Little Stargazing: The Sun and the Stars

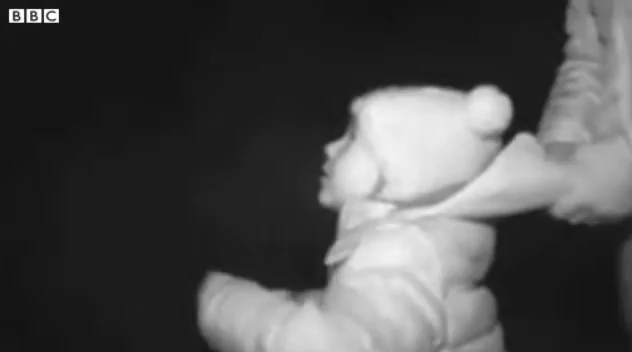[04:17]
Because it's so dark, we're using a very special camera to see what Joshua and Emma are up to in the sky.
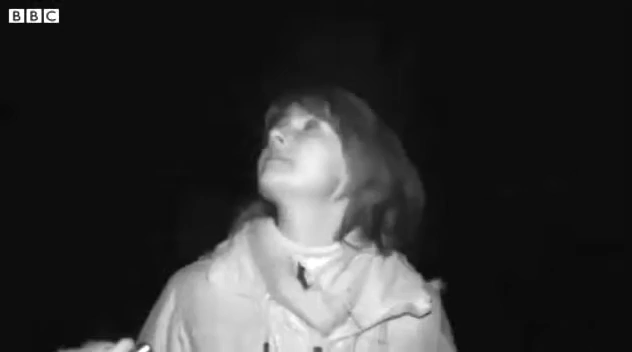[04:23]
Park. You might have seen this camera used to film animals at night. Right, kids, now that we've been out here for a while, what's the brightest star you can see? That one. That one.
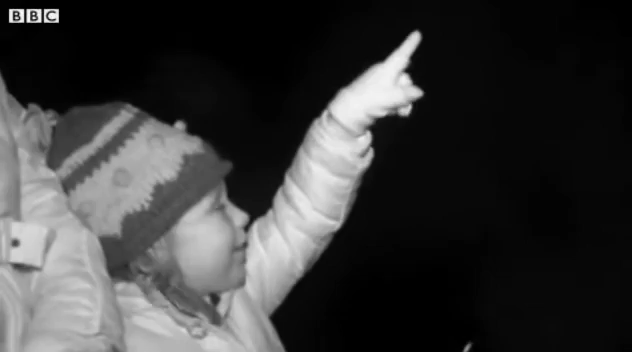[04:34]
Now, I've got something very special, okay? It's a special pointer that points out the stars. I'll switch on.
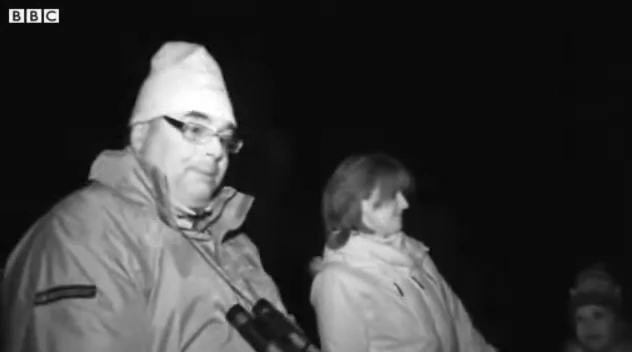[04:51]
Venus. Not Venus. Jupiter. Spot on. Well done. It looks so, so pretty, but I can't help gazing up.
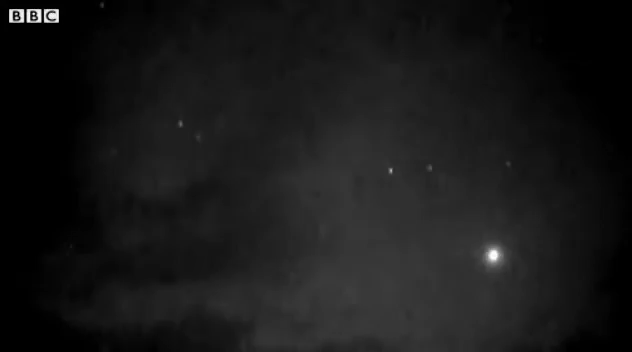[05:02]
Some stars in our galaxy seem brighter than others because they're either closer to the earth or they're very big. If you see something in the sky that's not twinkling, it's probably a planet. Does anyone know what the patterns in the sky are called? They're called con...